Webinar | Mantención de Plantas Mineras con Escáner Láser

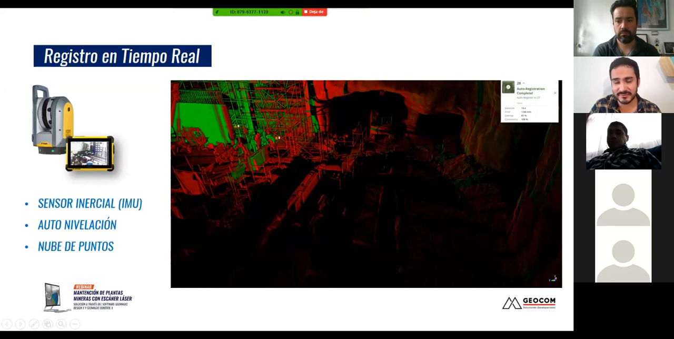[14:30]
acá me dice que demoró en hacer el registro 13 segundos, tuvo un error de un milímetro, y el porcentaje, ¿no es cierto?, de traslave que hay entre una toma y otra. Y de esa forma voy avanzando, no es necesario poner esferas, ni target, ¿ya? Y todo esto yo lo voy viendo en el mismo terreno. Si hay un lugar que, por ejemplo, esta zona no tiene datos, quedo sin datos, yo me doy cuenta en terreno, de que me falta hacer una medición en esa zona, y no cuando ya estoy en la oficina, ¿ya?
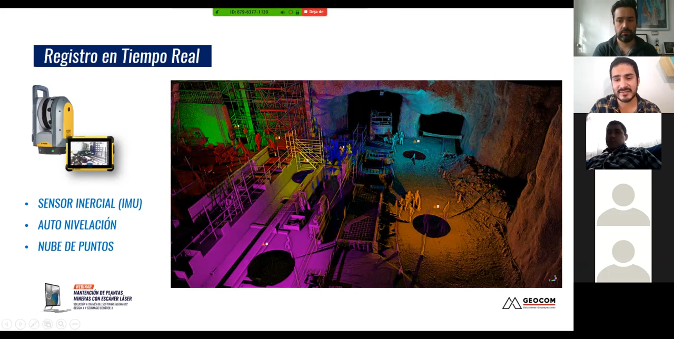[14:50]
Que muchas veces, ¿no es cierto?, no puedo volver a faena para poder completar el levantamiento. Y de esta forma, ¿no es cierto?, yo tengo una nube de puntos
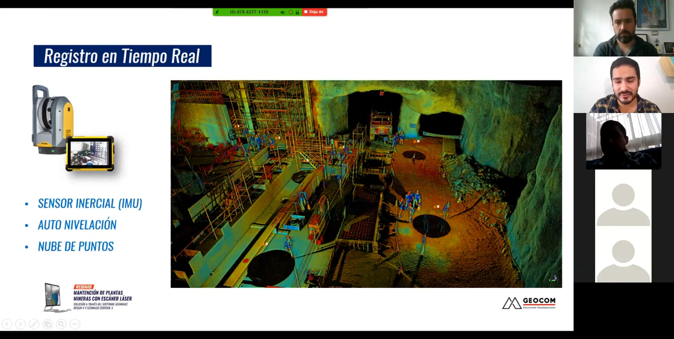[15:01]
registrada en terreno, en tiempo real, y esta nube de puntos, también tienes cámaras, ¿no es cierto?,
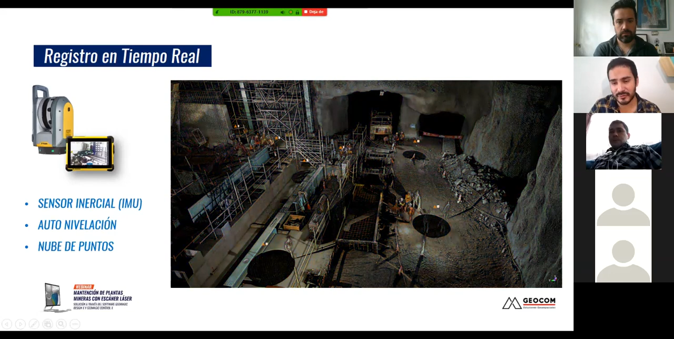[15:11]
y puedo colorear la nube de puntos con RGB, y esta nube de puntos, yo la puedo exportar, ¿no es cierto?, y también generar un informe de registro.
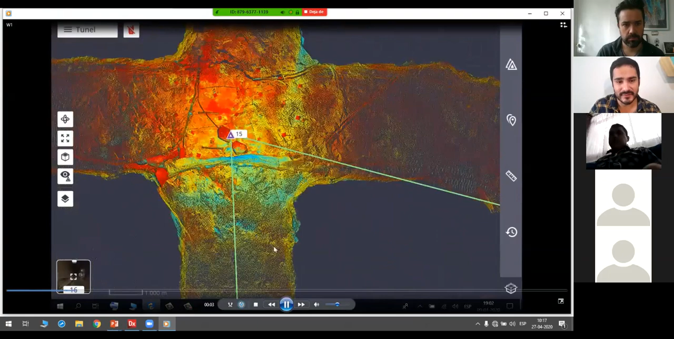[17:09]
la nube de puntos, ¿no es cierto?, y veo esa línea verde que me va mostrando cuáles son
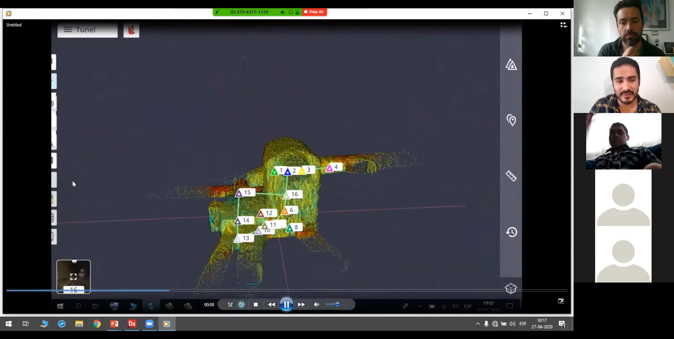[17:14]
los amarres que va haciendo,
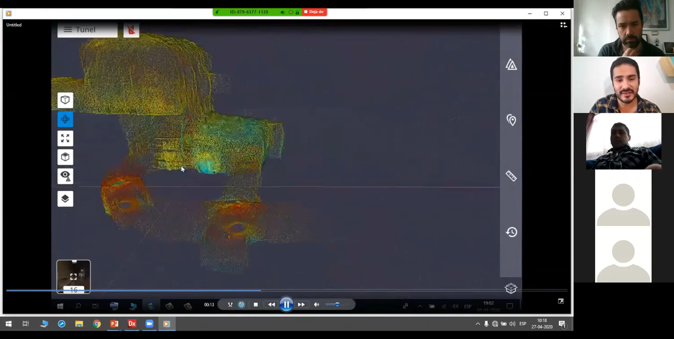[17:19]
con qué estación se está amarrando en cuanto al registro de datos, ¿ya?
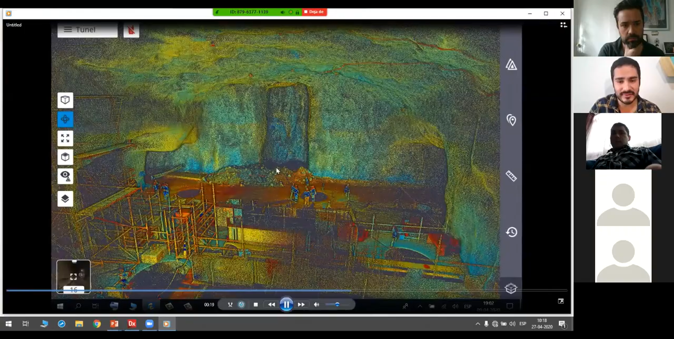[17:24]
Esta visualización, de esta forma, yo veo la nube de puntos, entonces, si hay algo que me falta o hay algo que quiero chequear, lo veo claramente en terreno, ¿ya?
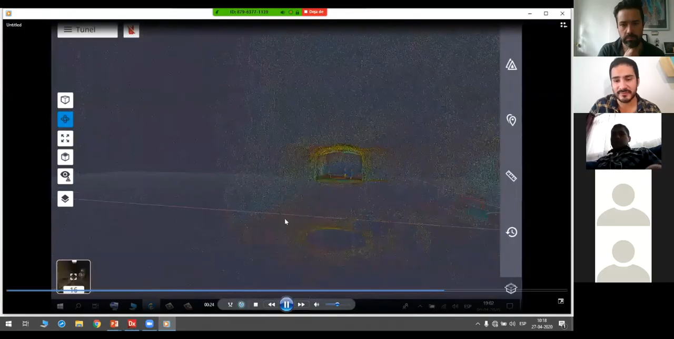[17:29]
Y no en gabinete.
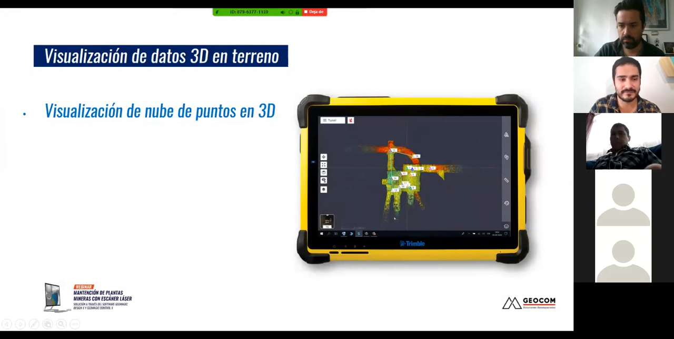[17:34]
Otra cosa también que puedo hacer en terreno, ¿no es cierto?, es esta herramienta de secciones,
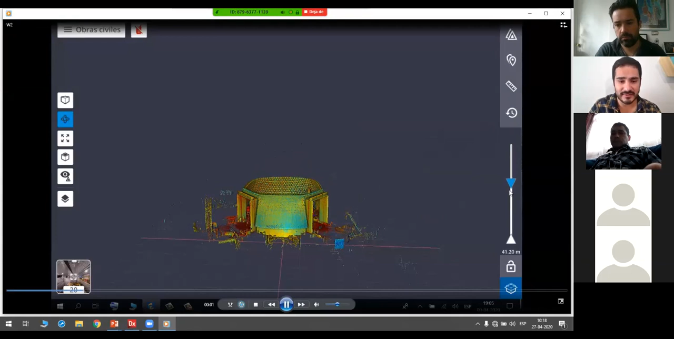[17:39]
para poder, ¿no es cierto?, visualizar mejor el área que estoy levantando, pues también me sirve mucho para chequear que no haya quedado,
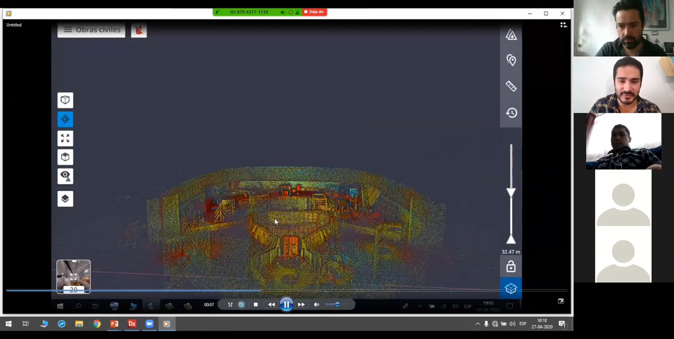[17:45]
¿no es cierto?, ninguna doble capa o algún problema, ¿no es cierto?, en el registro de datos, ¿ya?
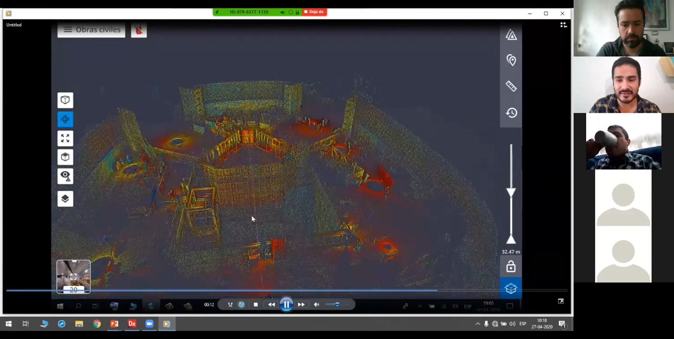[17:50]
El equipo también toma imágenes, tiene 3 cámaras de 10 megapíxeles, ¿ya?
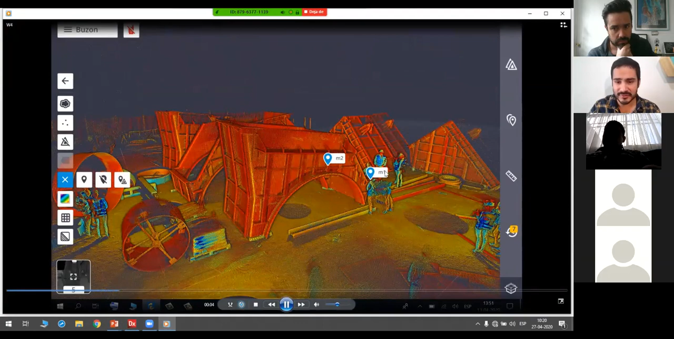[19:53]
¿ya?, y hay varias, ¿no es cierto?, detalles que el scan enlaces por lo general en los orificios genera mucho ruido, depende, ¿no es cierto?, mucho de la superficie,
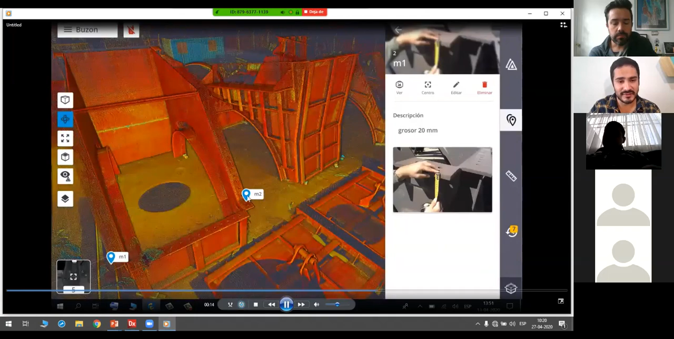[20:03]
la reflectividad de la superficie, yo puedo medirlo con un pie de metro, con lo que sea, ¿no es cierto?, con un flexo, y tomar una imagen, tomar una fotografía con la misma tablet
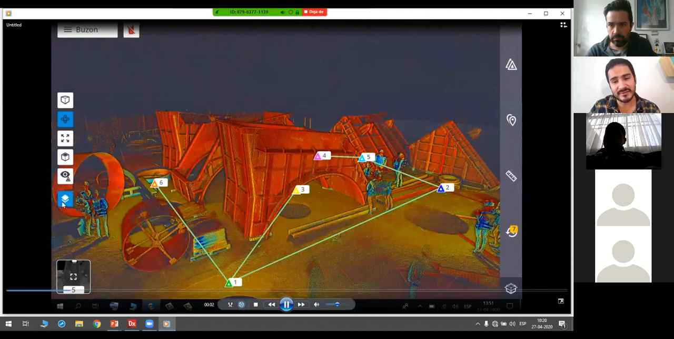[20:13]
y añadirla a la nube punto, ¿ya?, entonces yo acá en 3D puedo ver,
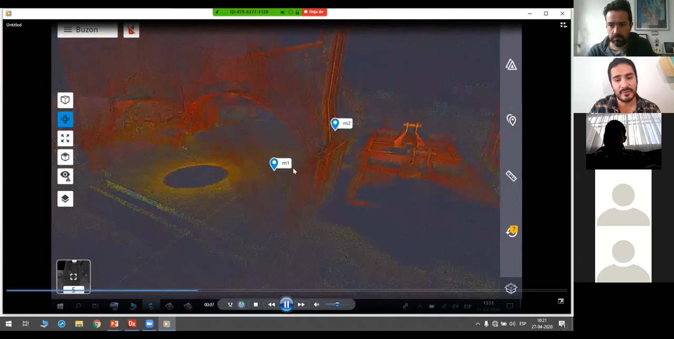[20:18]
¿no es cierto?, la nube punto, quizá una descripción,